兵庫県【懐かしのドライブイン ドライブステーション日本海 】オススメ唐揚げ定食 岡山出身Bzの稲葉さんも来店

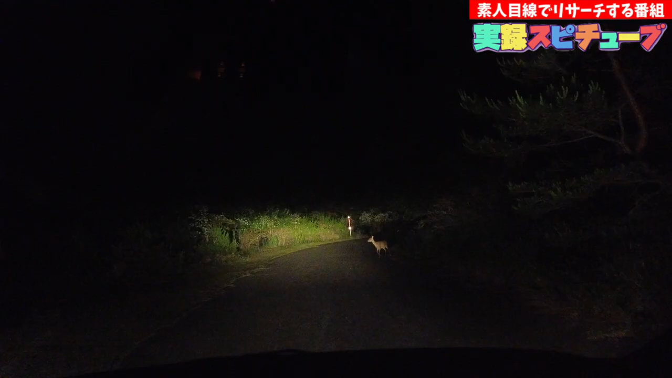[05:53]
なんですかねこんな感じで鹿がいましたやはり兵庫県の北西部ということで鹿がいるんですよねこんな感じで全く逃げない鹿大丈夫かなと思いましたこのまま1,2分こういう状態が続いたんですけども
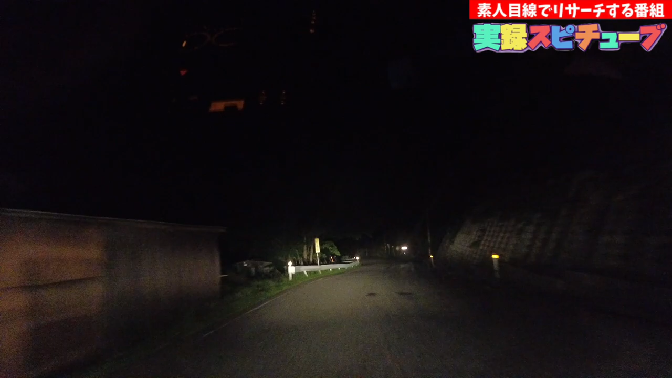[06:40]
ずーっとね進んで行くわけなんですけどもなんかねずーっと行ったところの左左側ですねなんかいるんですよねこれ見てくださいこの量ですよいやならじかレベルじゃないさこの量はちょっとびっくりしましたねこんな感じでずっとね